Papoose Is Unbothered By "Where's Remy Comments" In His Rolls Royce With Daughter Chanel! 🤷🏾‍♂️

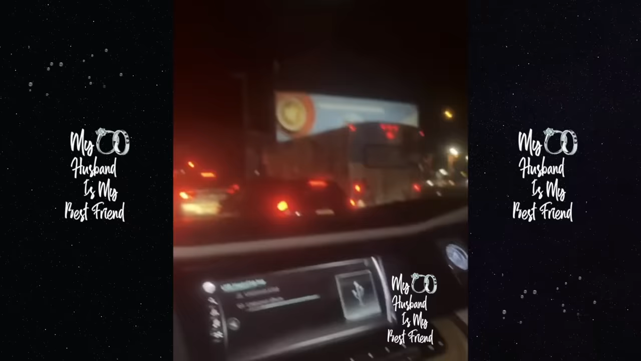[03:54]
This traffic is crazy It got me stuck like Chuck right now In this traffic man It ain't looking good